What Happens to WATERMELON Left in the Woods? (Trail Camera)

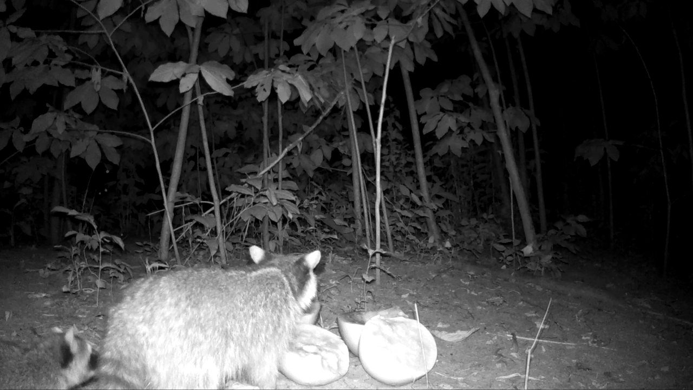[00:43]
goes right for half and just starts pigging out so found out raccoons love watermelon i wasn't really sure how animals would react to it um i knew that like bugs and stuff would love it you can actually see quite a few bugs flying around but i wasn't sure about uh deer and bears and all that stuff they love the other offerings we put out there uh but she is pigging out on the watermelon i know it's a she because this little guy shows up a little
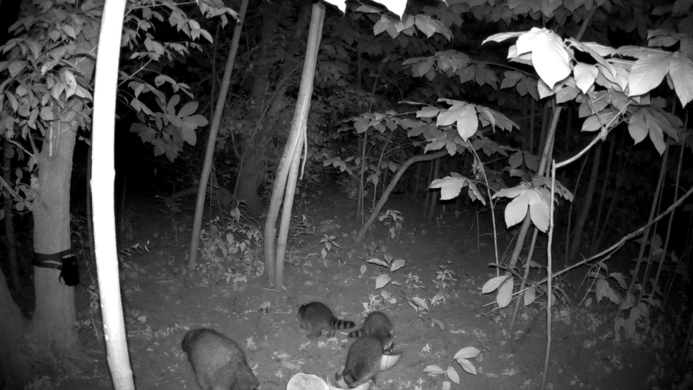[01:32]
trail camera series for me you can see all three little squirts right there boy they are cute and adorable when they're that uh when they're that size their little fuzzy tails right here one of them must have done something bad because the mama gives him a whack or a bite or something but he's hurting maybe he got too close to her piece and she looks over at him i don't know what she's saying to him there but uh i think he learned his lesson after she gets done eating she goes over and sits down and then it was their turn to pig out and boy did they get after it
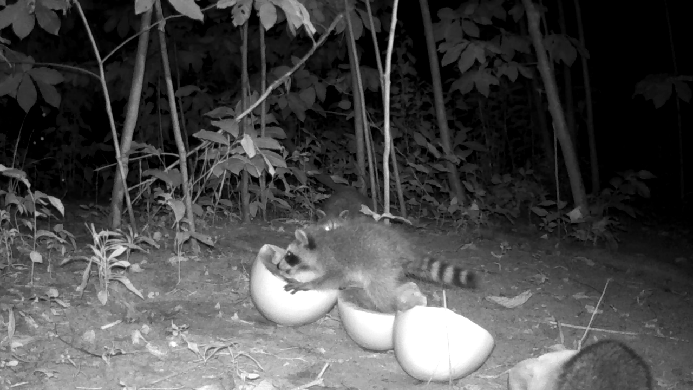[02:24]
i am now convinced that raccoons have the best sense of smell of any forest animal because this is like the fifth time in a row that uh raccoons have found the food first or they're just the hungriest so they make a beeline for it but this was a first i always love getting brand new things on my uh on my trail cameras and three baby raccoons was definitely a score but all